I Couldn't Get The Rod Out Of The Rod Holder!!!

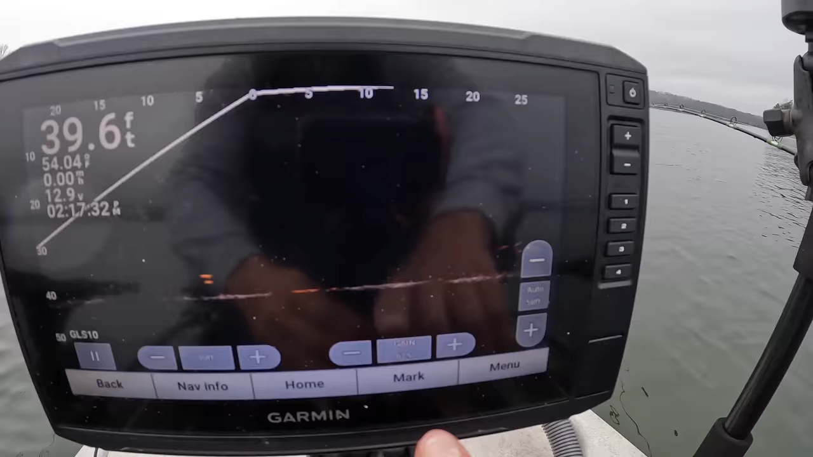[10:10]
On screen: depth 39.6 ft
right around this school i'm gonna try to show you here on the screen they're right here at the corner let me expand my range out a little bit you can see i expand my range
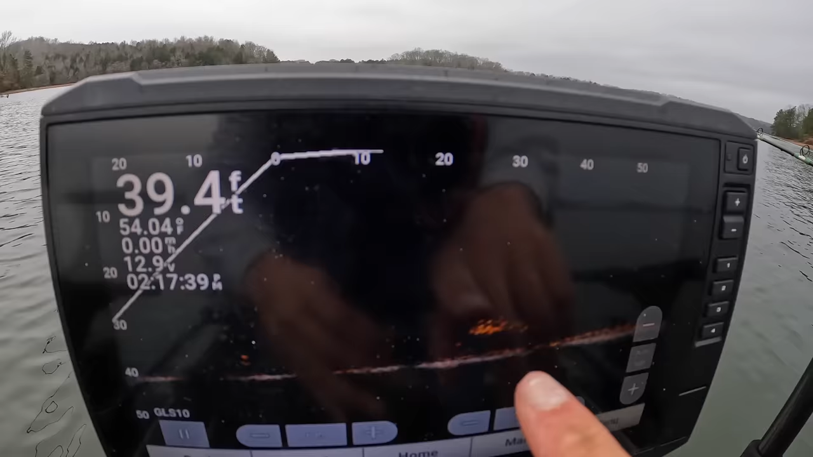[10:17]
On screen: depth 39.4 ft
on out you can see that school shad they're just kind of in this area near bottom and that's kind of how it's been
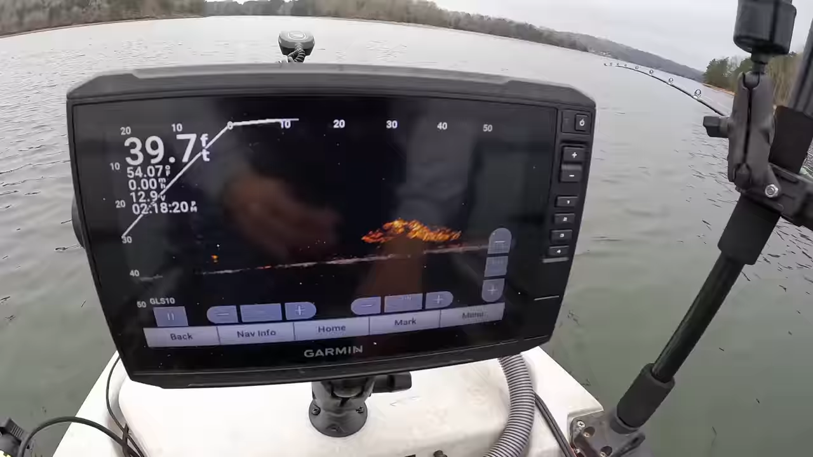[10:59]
On screen: depth 39.7 ft
just a big school you know as long as they're kind of in this area on bottom i'm not moving today i'm gonna stay spot locked right here and just let these fish come to me oh that head that big head got eat man oh man oh man it's pulling it's pulling oh man boy he's